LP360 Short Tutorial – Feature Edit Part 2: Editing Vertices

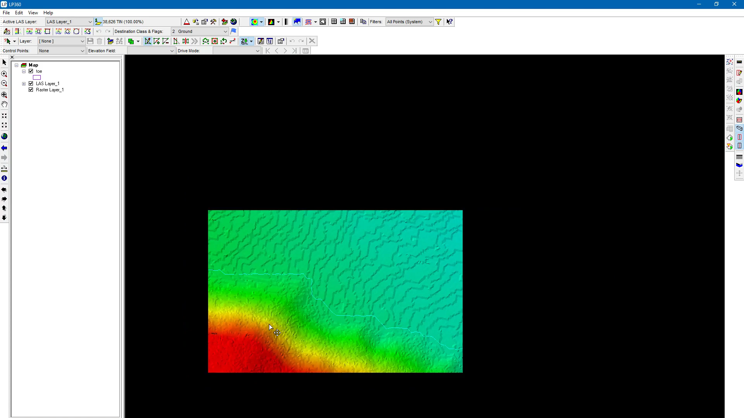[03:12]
feature the initial button here this first option is select and edit vertices when I click on that it's going to highlight all the individual vertices I'm going to zoom in you can see with the toe extractor we have quite a bit of vertices again we can use the simplified geometry tool we talked about this in the last video the settings for this so if you select this feature and click on simplify geometry and gets rid of some of those vertices but uh let's go over this select and edit vertices tool so if I zoom in here as you guys you can see if I hover over the
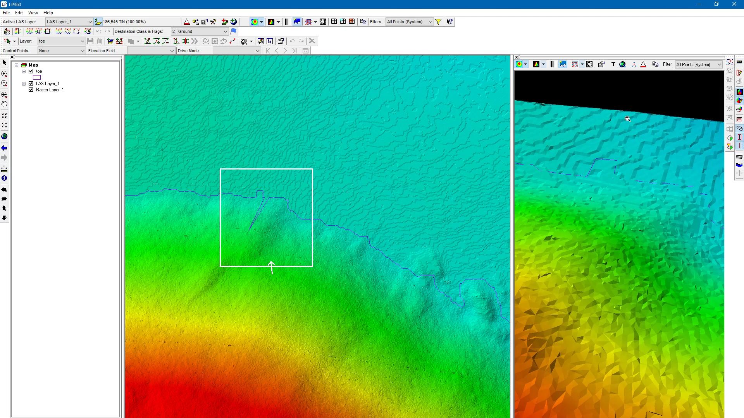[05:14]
because I'm just interpolating that elevation it's just using like I said just a second ago it's just using those elevations of the vertices to the sides of it this over here we had the auto z on so it's conflating to the surface when I move these let's just go ahead and move another vertice to demonstrate this again zoom in return the auto z on let's move it on top of the pile this is not something you would want to do just showing you how this works and to to save this so I can look at this in the the 3d view I have the option to save
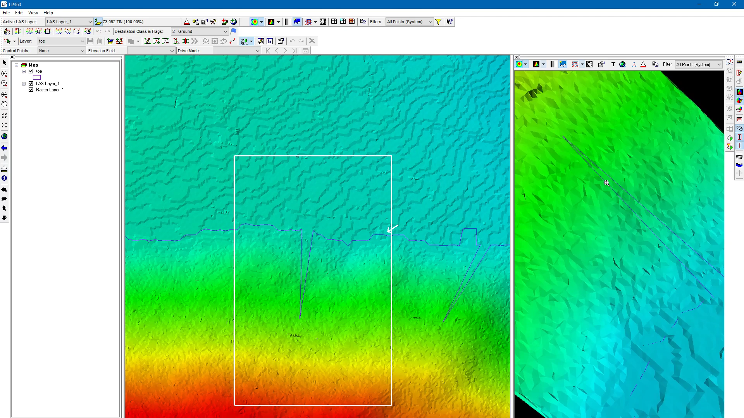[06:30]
even though it's not something we probably want to do I'm going to go ahead and draw another 3d window right there you can see how because I had the auto z on it's going to try to conflate to the surface for that very to see all right and I can just go in and put these vertices right back where they were
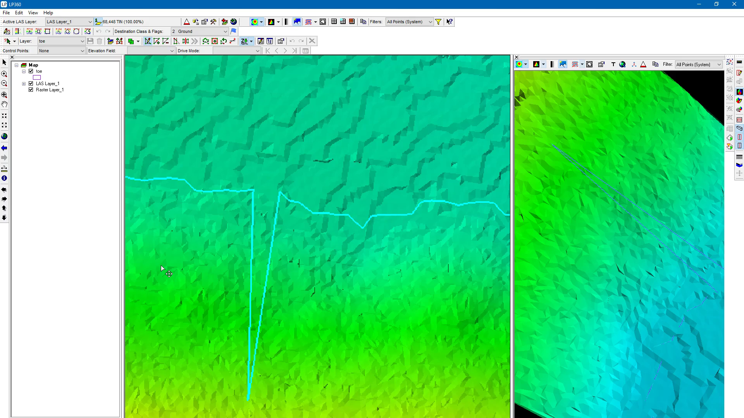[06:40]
turn the auto z i'm going to keep the auto z on i'm just holding down the scroll wheel and painting just move all these back and then i'm going to save my edits and they'll go right back where they were on the auto z to the surface because you might just a touch here
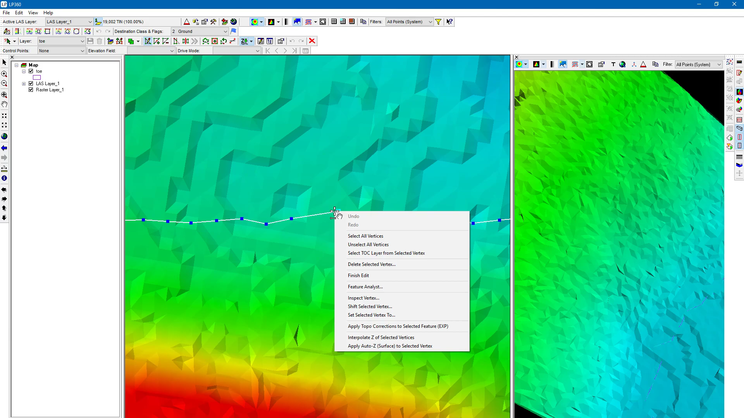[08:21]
for that vertice now if i selected all of them or i selected the whole feature you can move all of them in a specific direction we also have the add vertice button so this is pretty self-explanatory when i start clicking i'm going to left click immediately it's going to add a new vertice where i clicked on the line and
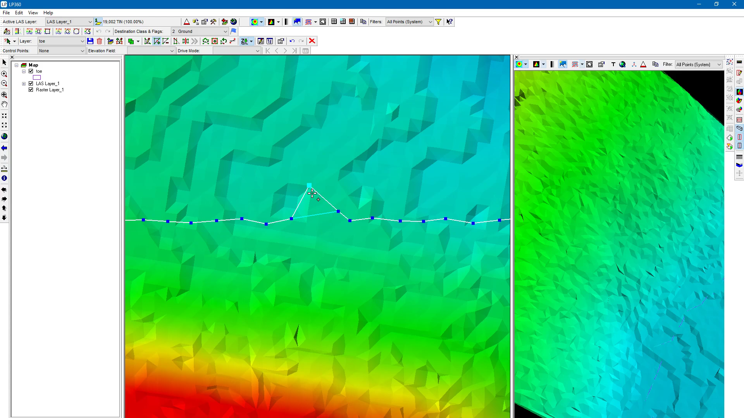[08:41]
you can see i have the ability i'm just left clicking holding i have the ability to immediately drag it to wherever i wanted to so let's say
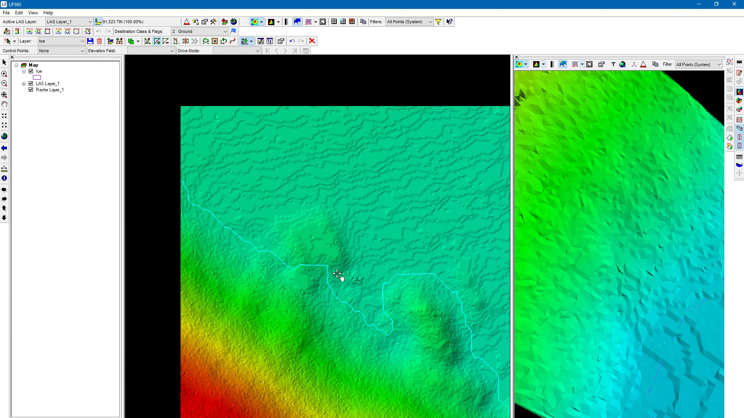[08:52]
i wanted to make some new vertices and drag them around this uh this feature i can do that i can also grab existing vertices and move them over that direction you see how the little hand icon comes up so pretty easily move those around that little bit of material on the edge of the stockpile now you can see this is pretty arduous
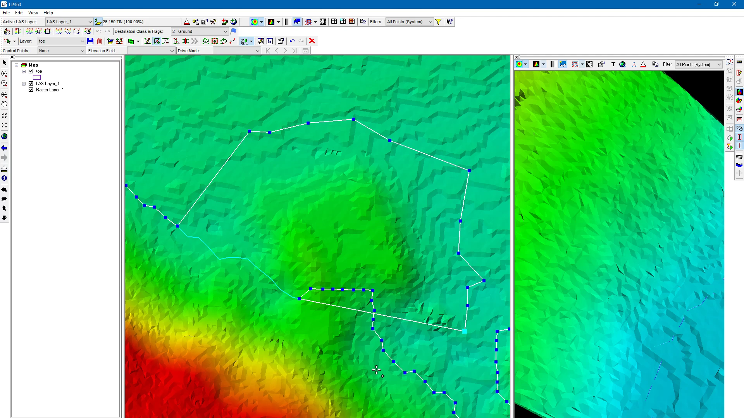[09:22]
to do it like this this is really only good for doing um you know if you didn't have as many vertices for a feature or um you're just wanting to just to just add a few vertices you weren't you weren't making you know a whole bunch edits like it just made like you know maybe a dozen edits um it's really not good for something like that so let's go ahead and undo we can see how i can easily undo and redo these feature
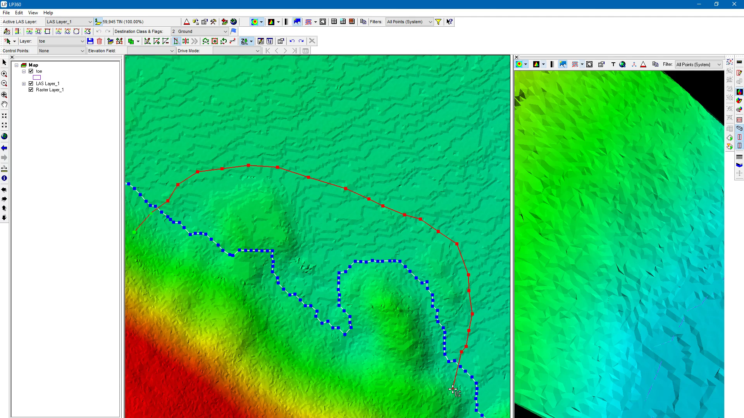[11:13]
i have all the z on so it's going to conflate to the surface let me go ahead go ahead and finish clicking here so notice i started on one side of the polygon click through it i'm clicking the shape shape that i want the the new the stockpile to have now and then i would just left click on the other side to finish well double left click actually so double left click you can see there's my new stockpile extent again it's going to be editing things to the right of the direction i'm drawing so let's say let's say i started to draw
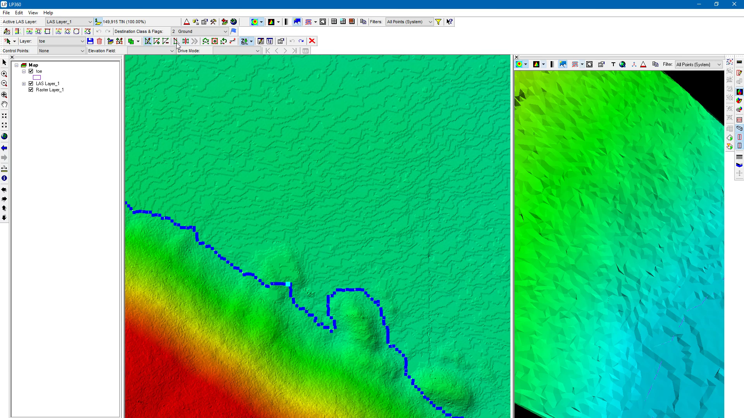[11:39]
this direction well it's going to basically remove the entire rest of this stockpile toe except for this little section that i'm actually trying to edit so let's double click let's
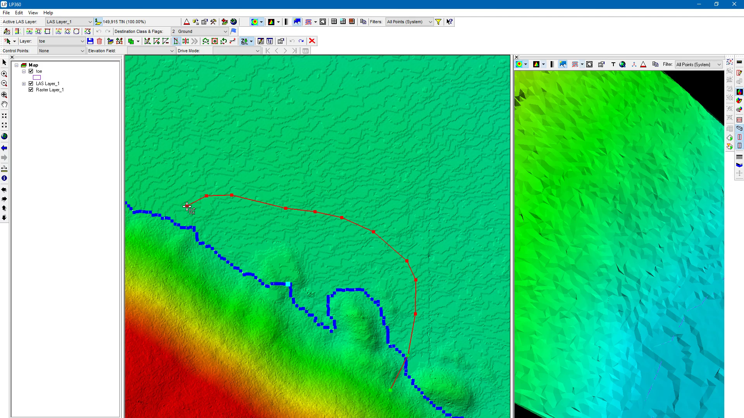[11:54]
see what happens so start on one side double click on the the other side that i'm drawn to to finish double left click and you can see i've basically done
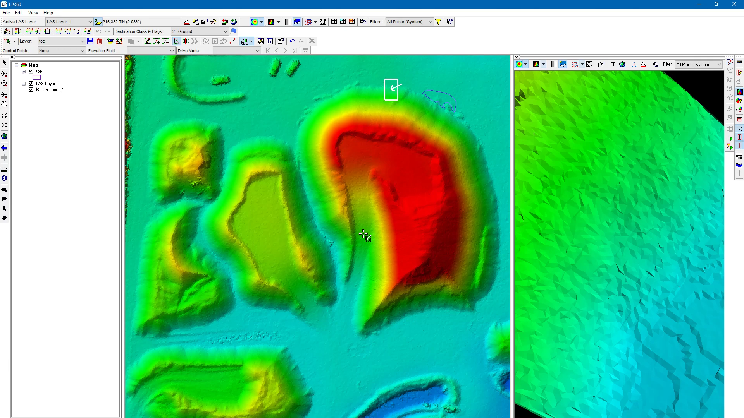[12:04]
the opposite of what i wanted to do so don't panic if that happens like i said it's really easy to undo and redo feature edits so that's
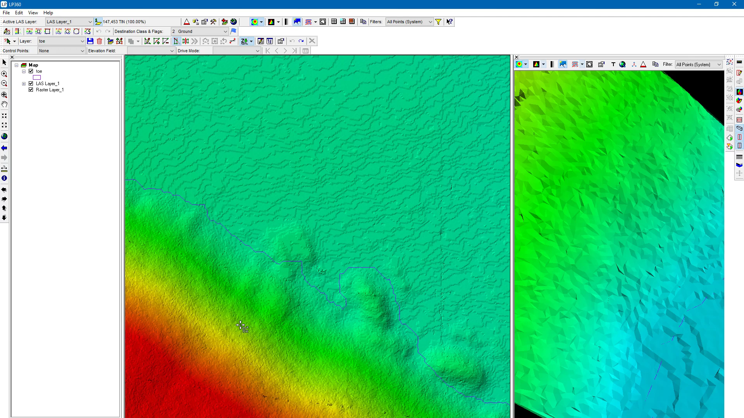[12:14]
how the reshape geometry tool works let's say you were wanting to edit a feature um with this reshape geometry tool and you weren't wanting to auto z you wanted to interpolate the elevation in between the areas that you're editing you simply just unclick the auto z go ahead and draw your edit double click to finish there we go let's say well crap i actually meant to
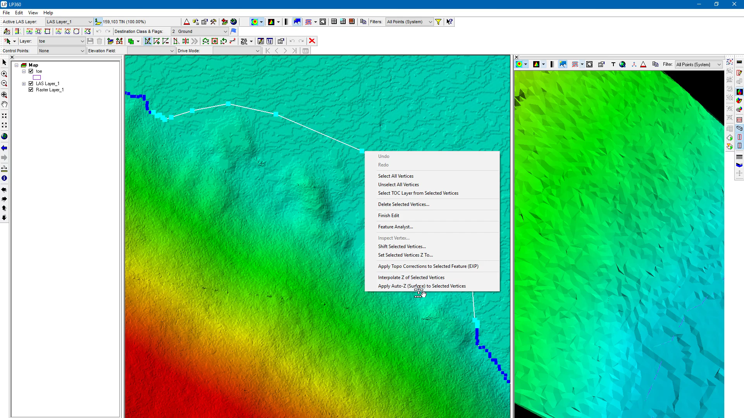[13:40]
these vertices i'm going to right click so i can go back to the opposite of i mean i can just interpolate the elevation of this vertex vertice and this versi on this side um so i can you can undo and redo your
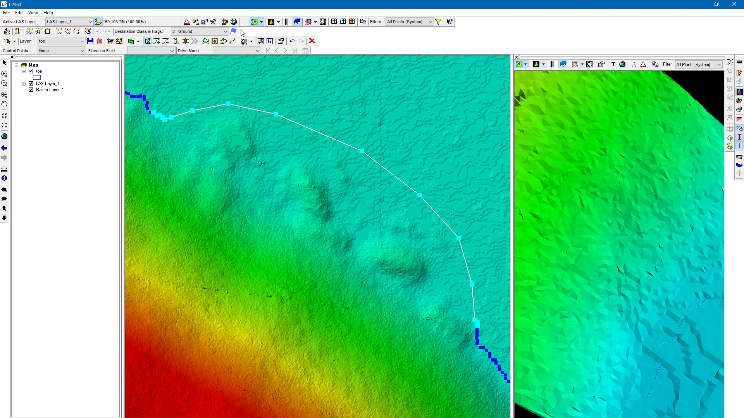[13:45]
auto z as much as you want all right so now i'm going
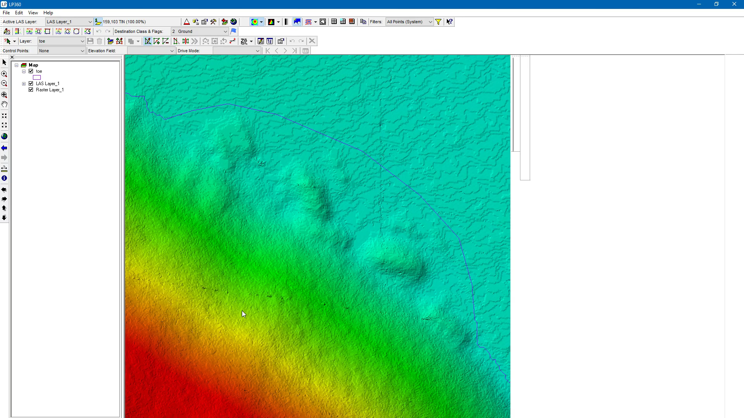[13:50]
to zoom out just a touch let's draw a profile line
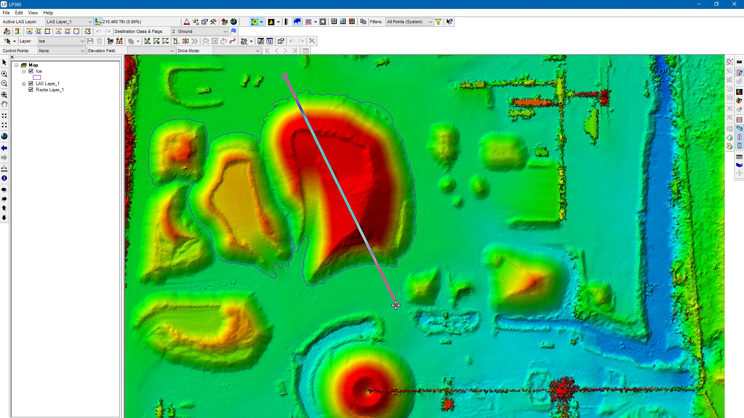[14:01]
so i'm just left clicking on one side left clicking on the other side determining my width and then i just left click again to finish it's going to create my profile line let's actually make it along the um the edge of the
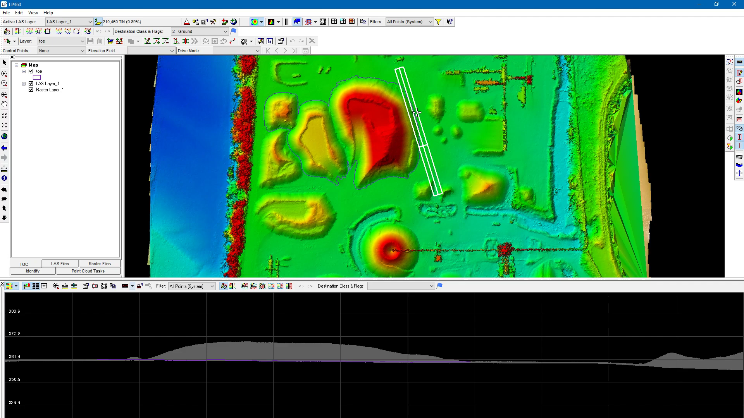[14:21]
feature so we can get as many points as we can so let's uh again i am using the select edit vertices to show the individual vertices as you can see in the profile view i'm going to zoom in we can see all those individual vertices i can move them up and down all these same tools apply okay the reshape geometry